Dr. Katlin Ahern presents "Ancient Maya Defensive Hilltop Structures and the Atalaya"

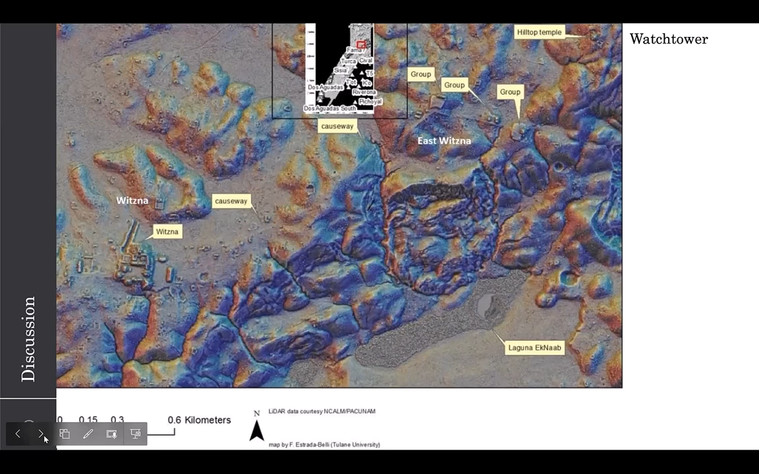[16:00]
a plaza, masonry structure, and a northern platform. There was also a wall on one side of it. Next one, please. Oh yeah, forgot there was an animation there. Wow. So here is the base of the Atalaya.
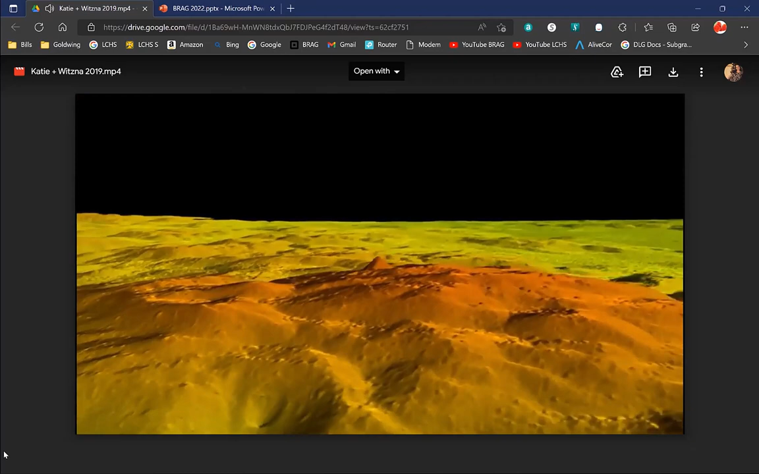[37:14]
Until the light arts, no one had any idea that there was anything built on this remote jungle ridge.